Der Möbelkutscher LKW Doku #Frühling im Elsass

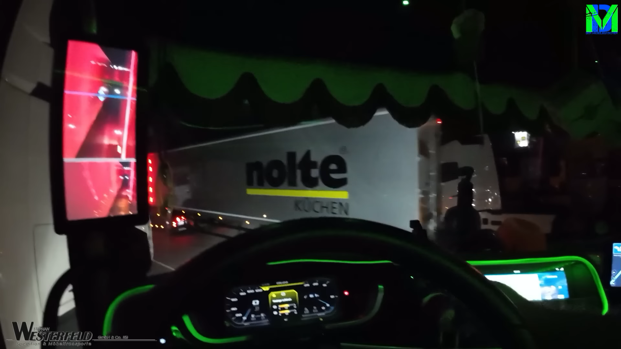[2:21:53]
So, jetzt können wir auch gleich los. Okidoki, Freunde. Rollen wir mal langsam Richtung Schranke.
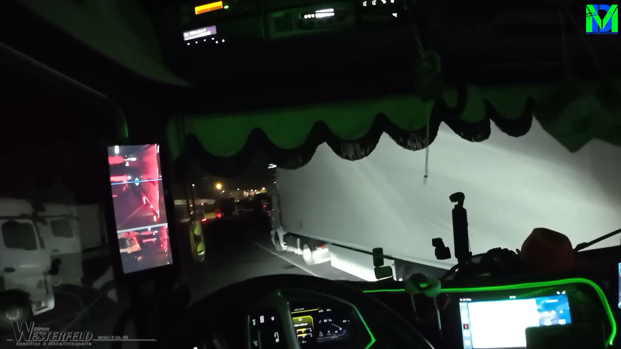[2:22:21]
Ach, herrlich.
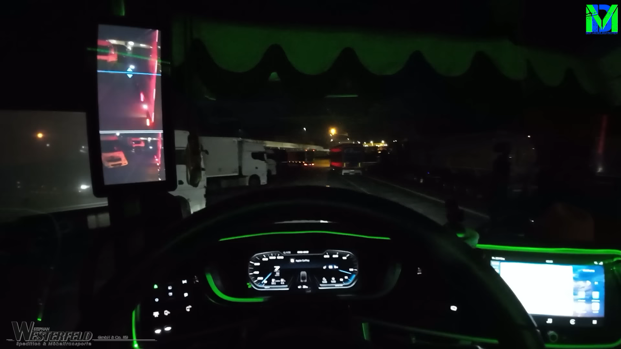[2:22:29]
Jetzt muss ich auch mal schnell mein Ticket raussuchen, ne? Hab gehört, das könnte Sinn machen. Ah, Leute. Also, Ticket habe ich jetzt. Jetzt fahren wir Richtung Ausfahrt von diesem wunderschönen Autohof.
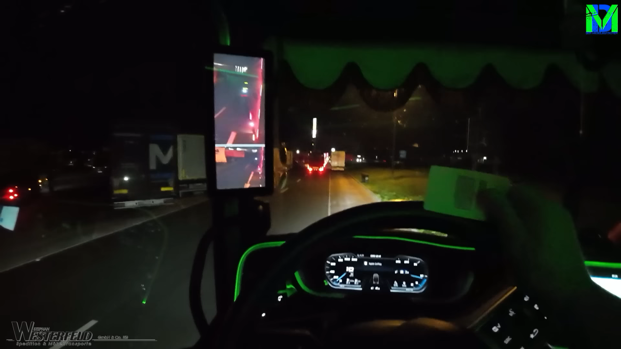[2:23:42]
So, ist gerade eh Stau vor der Ausfahrt. Ja, Daniel fährt nochmal eine extra Runde.
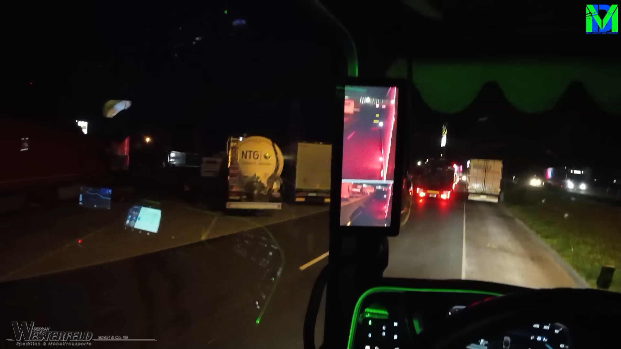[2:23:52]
Das bedeutet, wir können ihn gleich an uns vorbeifahren lassen. Ist auch schon mal was wert. Großer, hier ist eh Stau vor der Ausfahrt. Bestimmt jemand vergessen, seine Karte durchzuziehen. Ach ja.
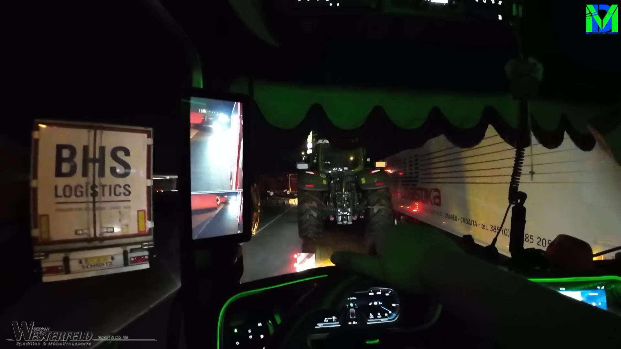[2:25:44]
haben die meisten Autohöfe dazu umgestellt, Schranken zu haben. Und erst wenn bezahlt ist, kommst du wieder runter vom Parkplatz. So. Und wenn dann einer halt vergessen hat, seine Karte zu entwerten, dann müssen alle anderen kurz warten.